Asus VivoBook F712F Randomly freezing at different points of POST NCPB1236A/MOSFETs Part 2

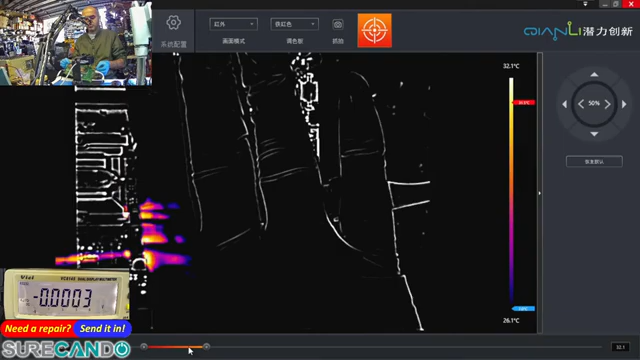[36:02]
On screen: scale top 32.1°C, scale bottom 26.1°C
That's normal, that's where the CPU is.
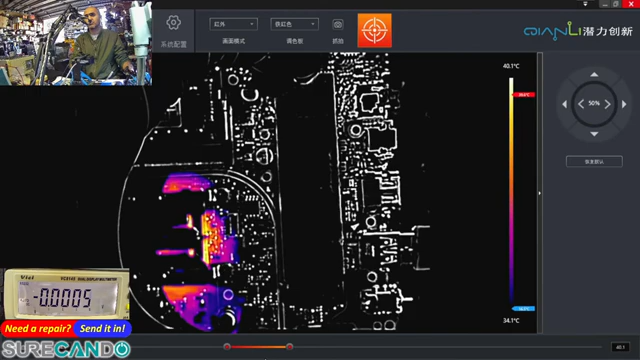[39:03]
On screen: scale top 40.1°C, scale bottom 34.1°C
Okay, this one has good shielding, so we can't see much. Get another one.
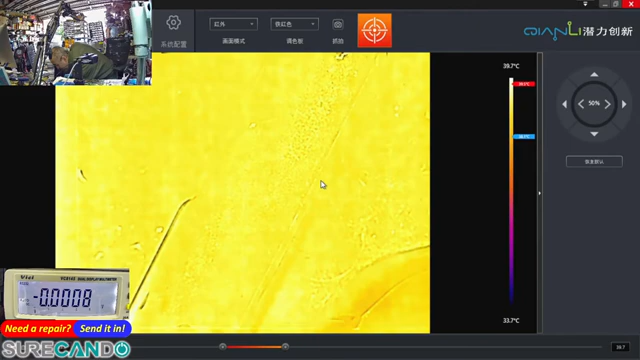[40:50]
On screen: scale top 39.7°C, scale bottom 33.7°C
Thermal camera is coming up. Okay. Okay.